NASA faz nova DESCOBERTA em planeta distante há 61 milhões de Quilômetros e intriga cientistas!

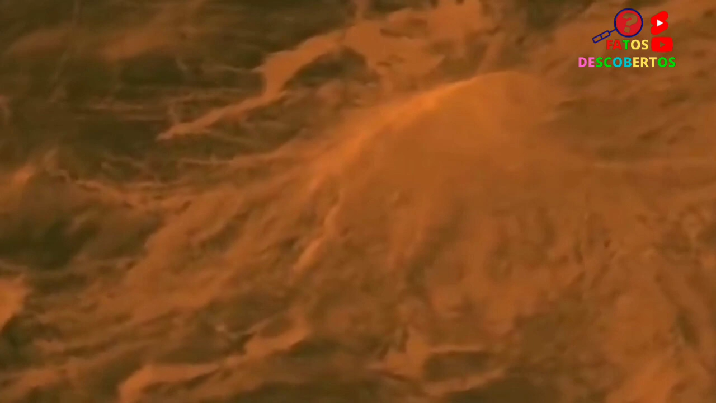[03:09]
A baixa resolução do radar significava que qualquer mudança física teria de ser suficientemente grande para aparecer nas imagens.
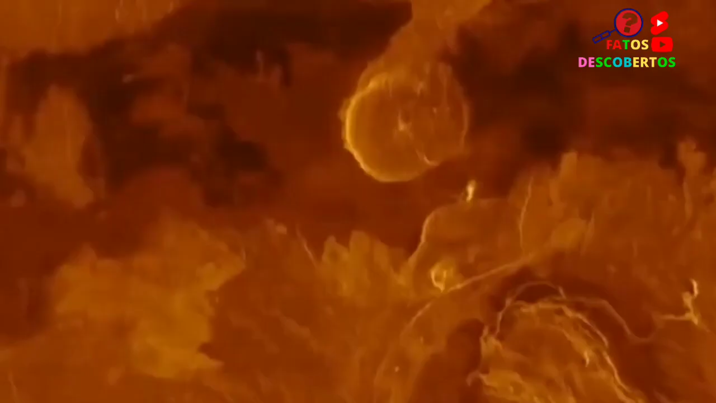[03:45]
já que o ângulo de cada captura frequentemente diferia entre as órbitas.